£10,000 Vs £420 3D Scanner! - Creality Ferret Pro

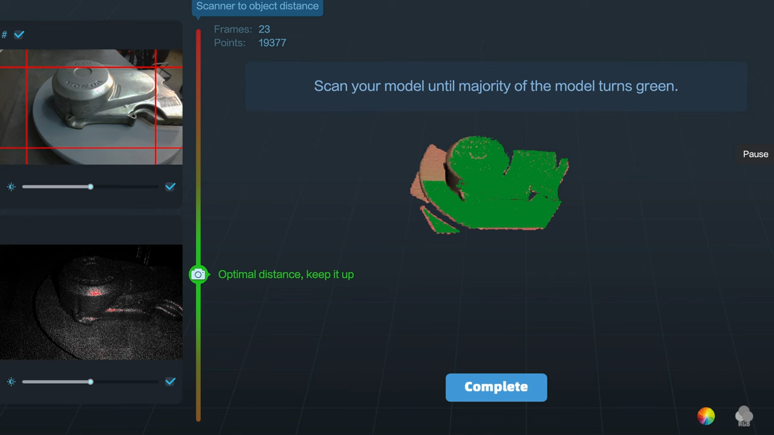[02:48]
it takes a little getting used to to find the sweet spot but it tells you on screen if you need to bring the camera closer or move it further away